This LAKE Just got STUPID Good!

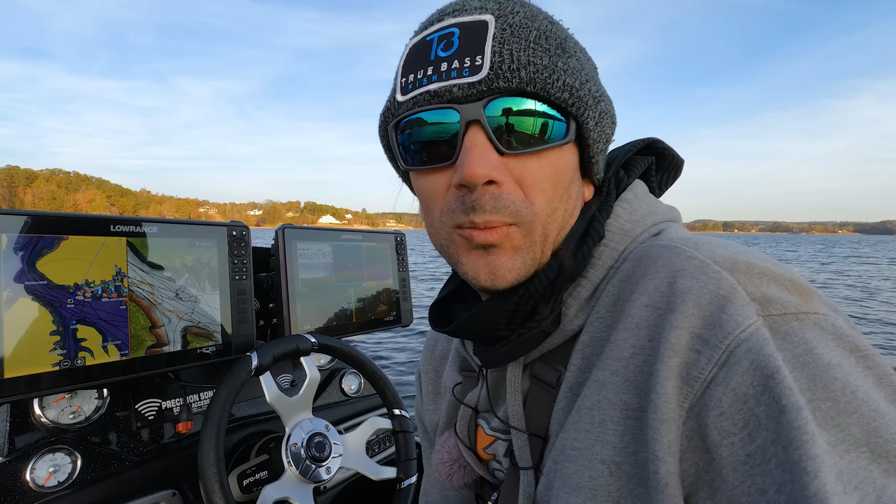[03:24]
Bros and homies, we found a megapod. And I'm gonna show you right now why active target and forward facing sonar is such an absolute tool. And I mean tool in a good way, not like, you know, that guy's a tool. Like, right, Bog? I'm kind of a tool. But yeah, it's gonna be stupid, trust me.
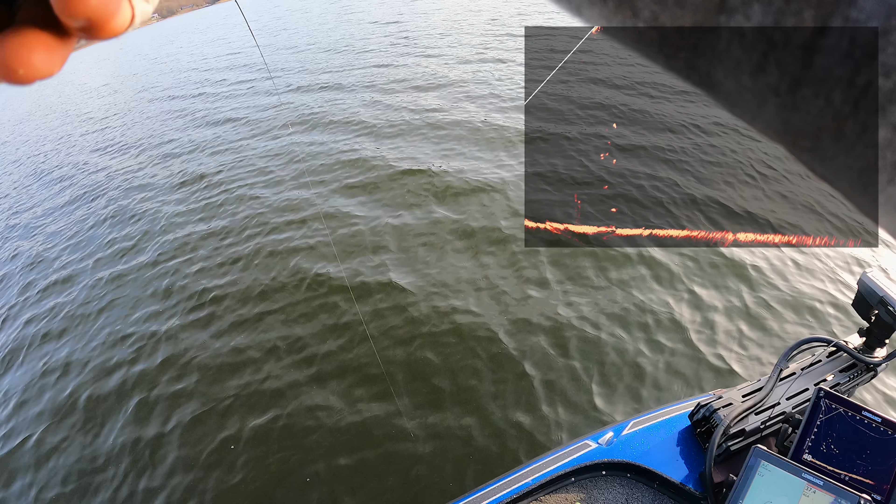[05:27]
Oh dear, what have we done?
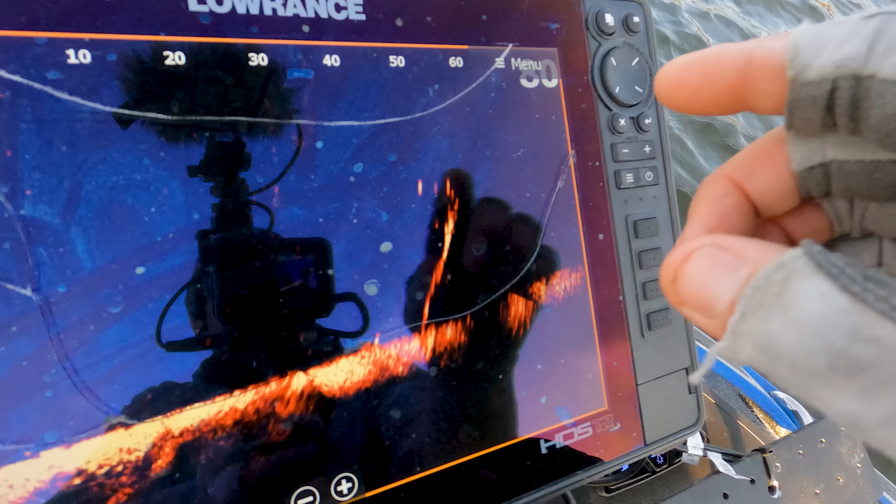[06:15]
So this is a perfect example.
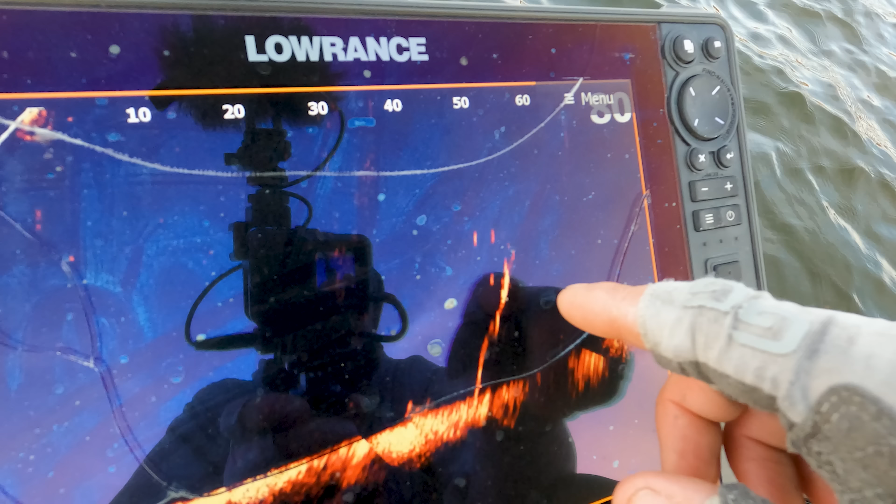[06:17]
So there's a big stump down there. Let me angle it just a little bit better. So you see all those fish on top of it?
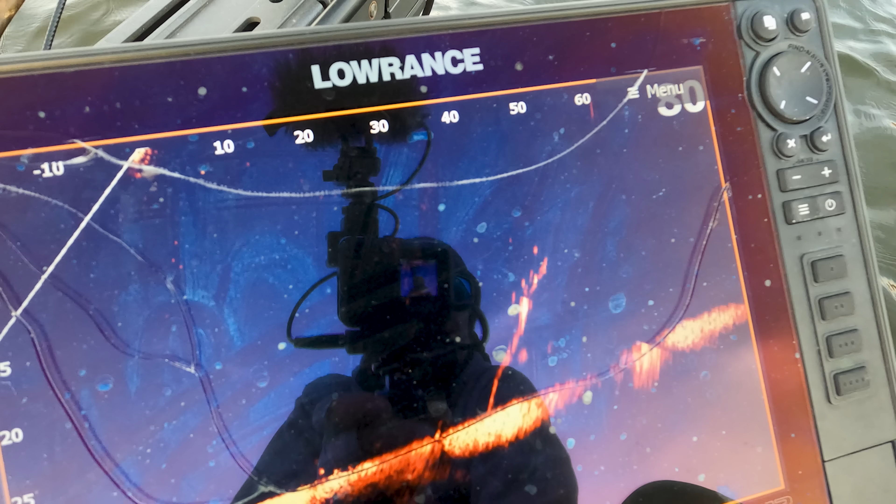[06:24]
So those fish are in 15 to 20 feet where the bottom is 35, 36.
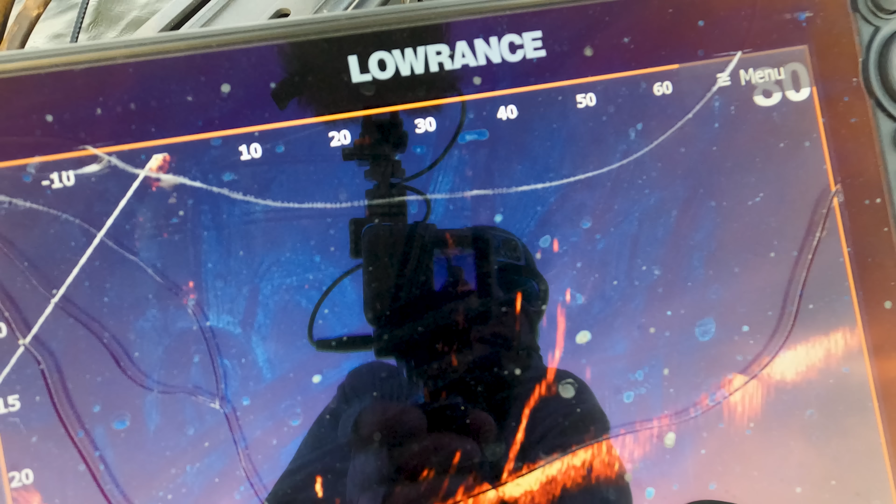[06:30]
So that would be a great example of something where you drop on them and you just see how they behave.